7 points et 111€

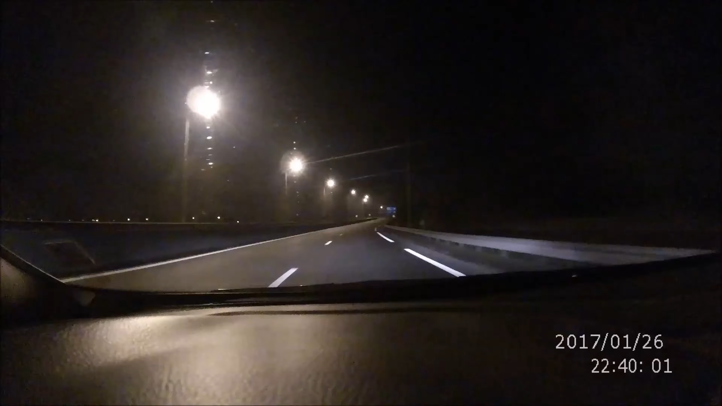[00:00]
Allez, excès de vitesse, pas de clignot, bah ouais, normal, normal. Et toujours pas de clignotant alors qu'il sort là, lui.